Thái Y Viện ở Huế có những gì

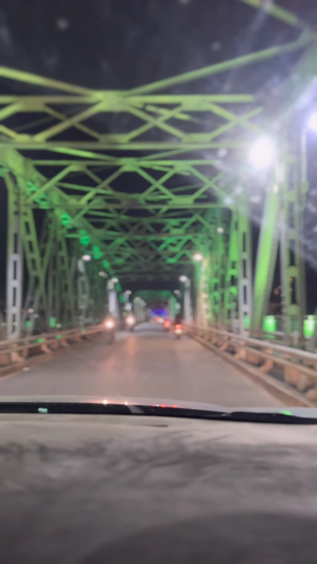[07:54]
Buổi tối đèn lên rất ư là lung linh. Cái cầu này dài bao nhiêu cây số anh hả? Cây không? Chúng ta còn 500. Đẹp hả? Cầu này là ngày xưa là xây từ xưa đúng không anh? Đúng, Pháp. Pháp xây hả?
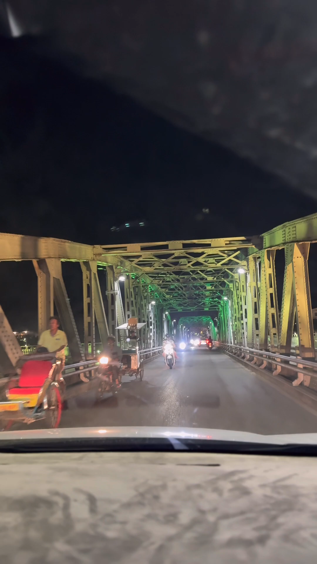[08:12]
Những lời kiến trúc độc đáo quá nha. Đây sông Hương đúng không? Đúng, sông Hương. Đây là sông Hương nha mọi
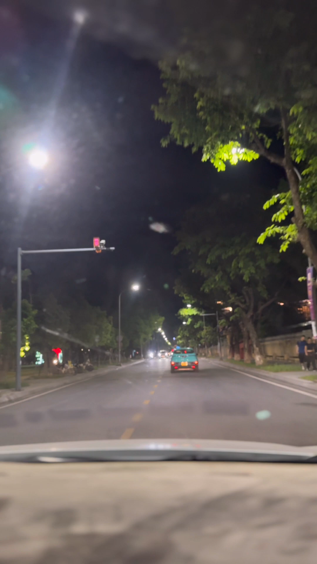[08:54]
Về lúc nào ngây thơ, huyền ảo, lung linh. Giá mà anh lau cái kính nó sạch đi nữa thì em quay nó đẹp hơn. Vì bắt tay là chưa lau kính nha mọi người, do tôi quay nó rất là nhòe nhòe. Nó mờ, cái kính của bác tài mờ như cuộc đời của tôi của mọi người, nó mờ quá.